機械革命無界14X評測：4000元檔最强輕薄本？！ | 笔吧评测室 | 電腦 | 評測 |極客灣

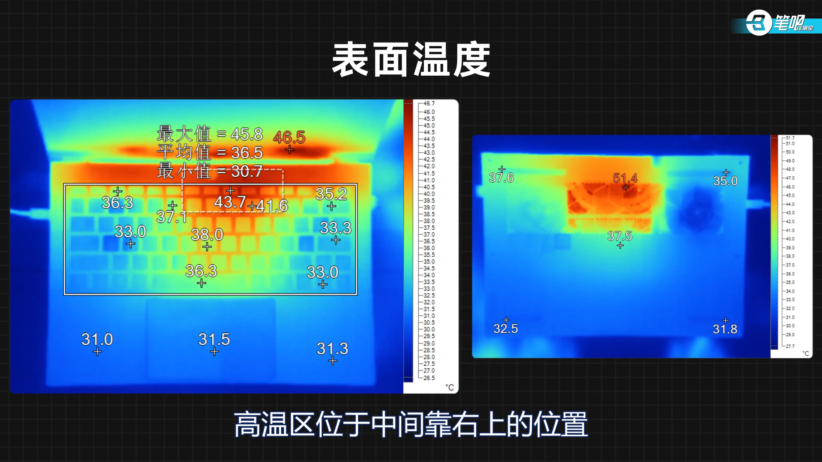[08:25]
表明温度部分高温区域位于中间靠右上的位置温度最高的键帽43.
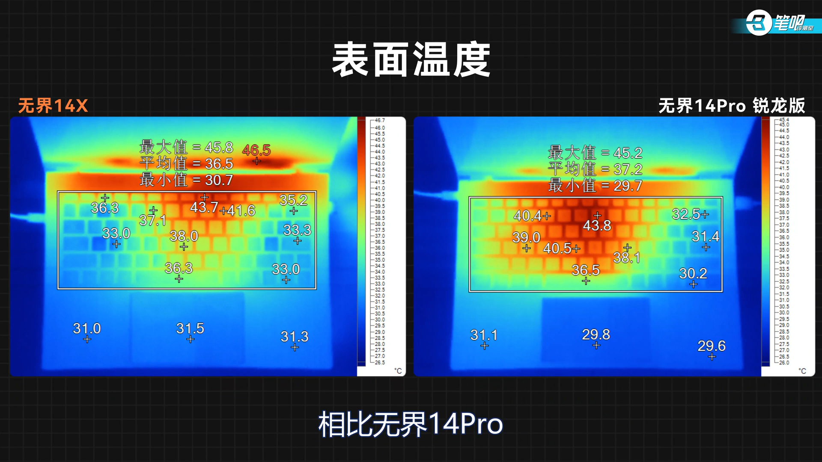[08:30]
7度相比5G14 Pro 它的高温面积减小而且避开的常用区域也是一种升级噪音方面满载人为分贝值48.